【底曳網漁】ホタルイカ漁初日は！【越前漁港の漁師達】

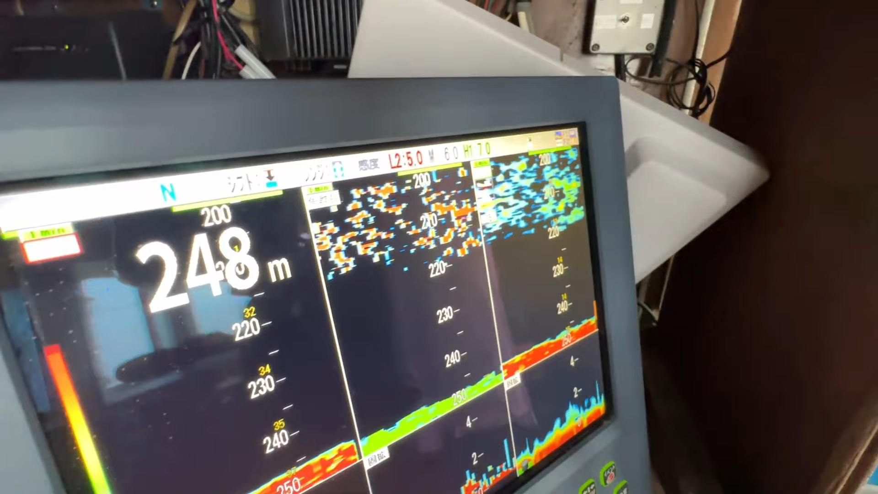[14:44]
On screen: depth 248 m
までに魚がいっぱいいますね。今年イワシが多いからイワシの群れじゃない？